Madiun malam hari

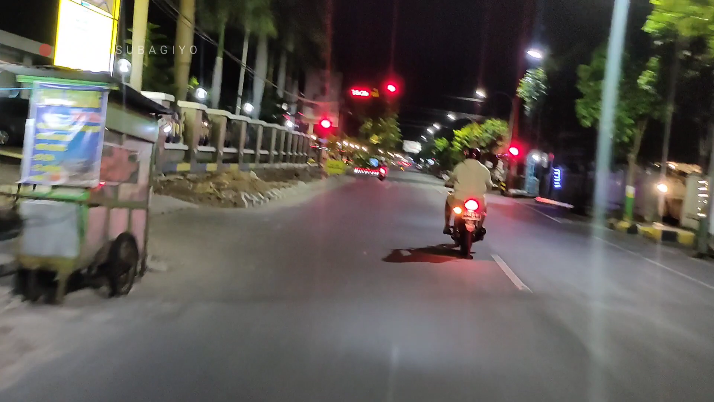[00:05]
Aduh. Kita akan belok kiri, jangan terus bosku ya.
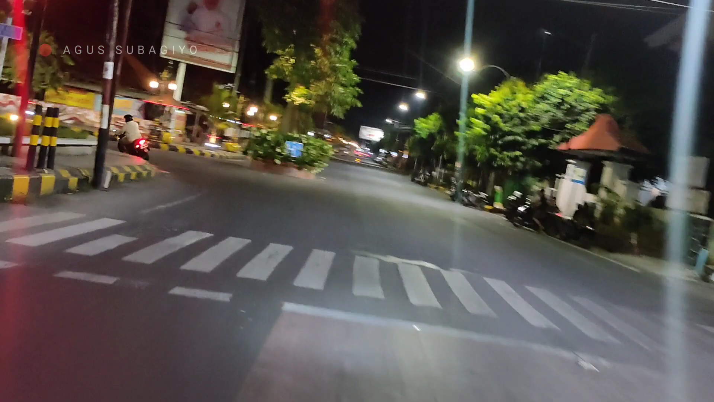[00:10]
Kalau arah lurus itu lampu merah. Jadi begitu bosku. Oke, assalamualaikum warahmatullahi wabarakatuh bosku. Jumpa lagi dengan saya, aku sebagai vlog bosku ya. Sorry anakku buka guys, karena ini pulang nih, malam-malam nih.
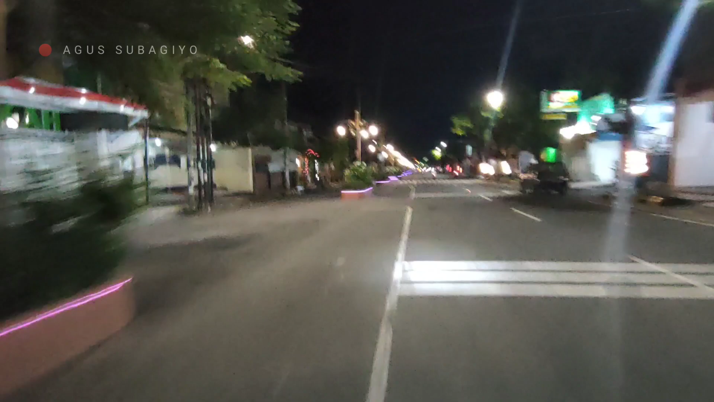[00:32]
Ini dari Madiun guys, dari depan kita itu adalah alun-alun Madiun. Meskipun saya bukan asli di sini guys, paling kayak orang baru.
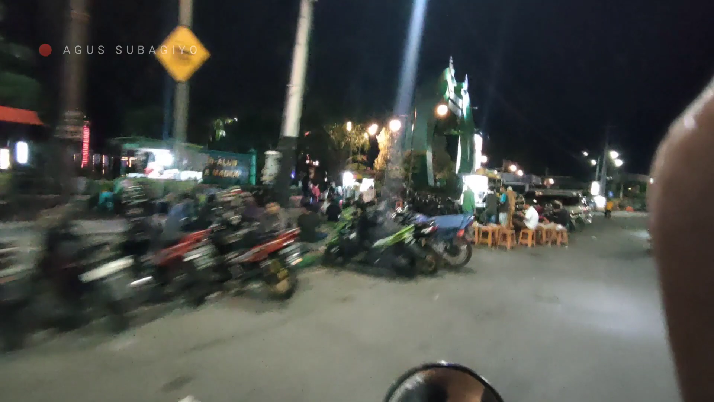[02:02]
Jadi kita parkir lewat di kiri ya. Parkir lewat di kiri.
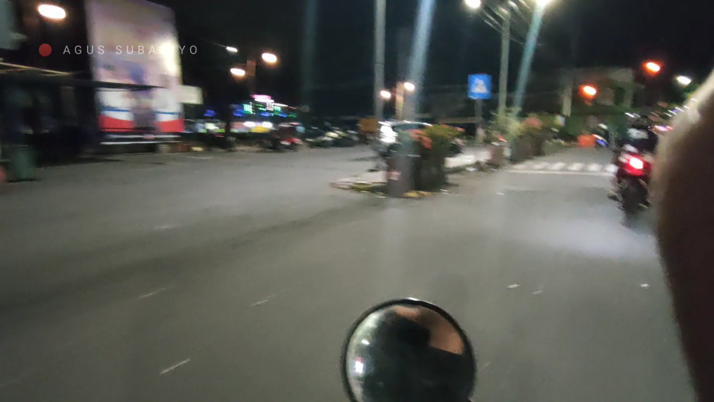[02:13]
Ya kalau lagi mulai ya sih, kau enak ya guys.
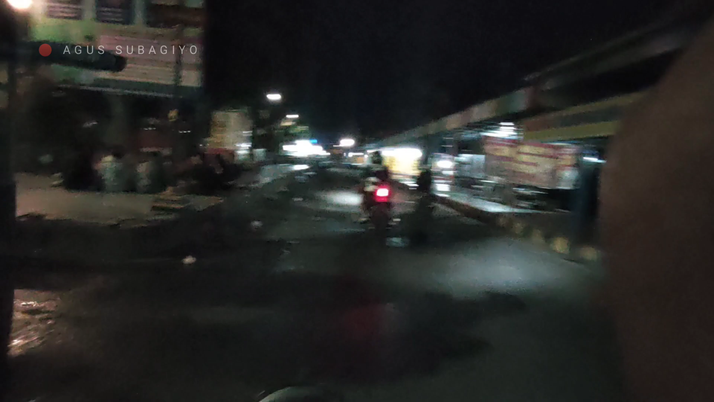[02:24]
Ini pukul
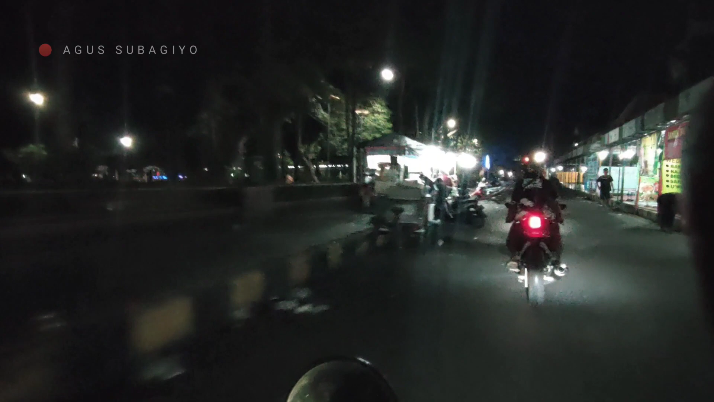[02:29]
12 malam lebih, jam 12 ya. 12 malam lebih.
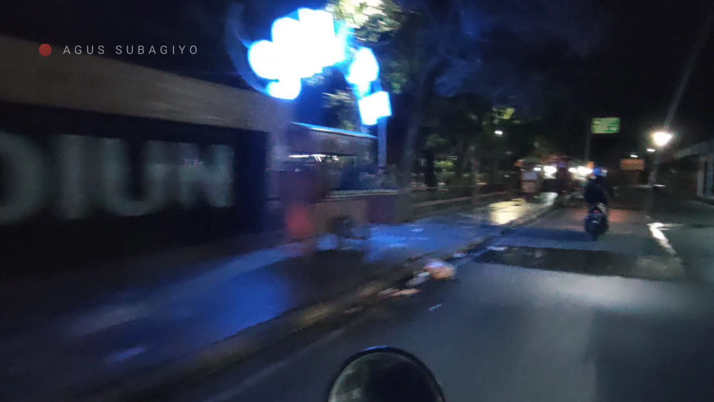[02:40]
Agak sepi bosku ya. Se. Alun-alun Madiun malam hari bosku.
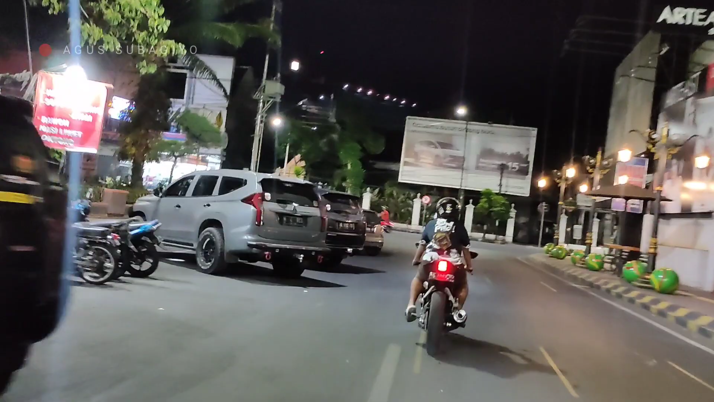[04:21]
Nah, jadi kayak gini guys, macet malam hari guys. Kita akan terus ke sana saja bos. Kita akan gas.
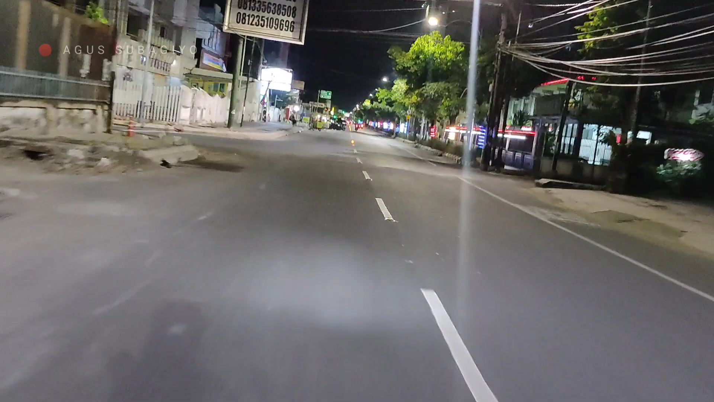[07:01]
Nah depan itu rumah sakit Sutono yang bertingkat ya. Nah di guys. Rumah sakit Sutono yang bertingkat. Nah rumah sakit gini mana? Ada. Sutono Madiun. Nah ini guys, suasana nih guys. Kita akan ngambil arah kiri yang sana guys.
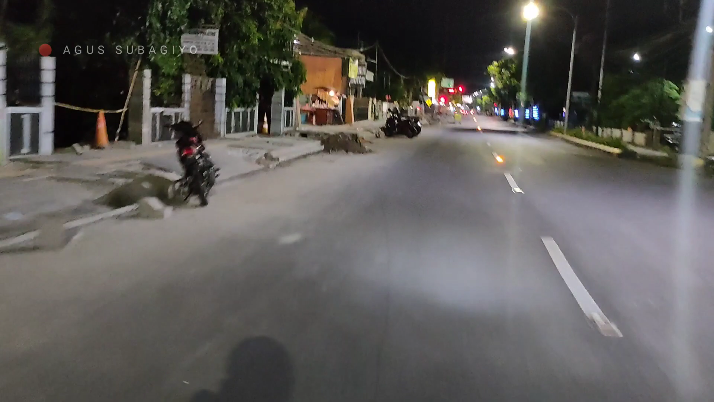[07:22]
Oke bosku, wakil lau merahnya kamera wake. Muka-muka karena hilang apa ini. Nah yuk diawasi CCTV barang gitu. Aduh. Kita akan belok kiri, jangan terus bosku ya. Kalau arahnya lurus itu lampu merah. Jadi begitu bosku. Oke. Ini jam 12 malam lebih. Jadi sepi guys.
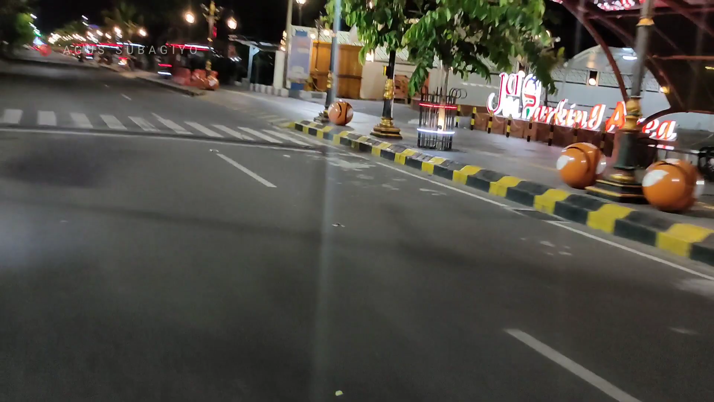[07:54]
Sangat sepi sekali.
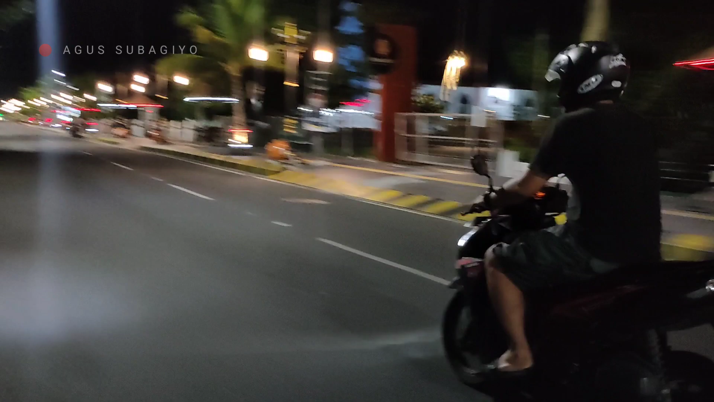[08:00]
Sangat sepi. Kita jalan-jalan di mana ini?